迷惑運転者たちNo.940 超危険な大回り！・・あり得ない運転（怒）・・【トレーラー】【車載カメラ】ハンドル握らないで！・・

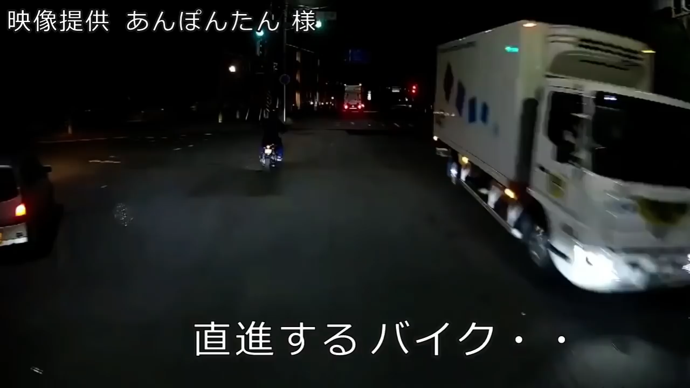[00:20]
店から出てきたぞこいつ。何考えてんだこいつよ。あ、そこ詰めてた。ギリギリじゃんよ。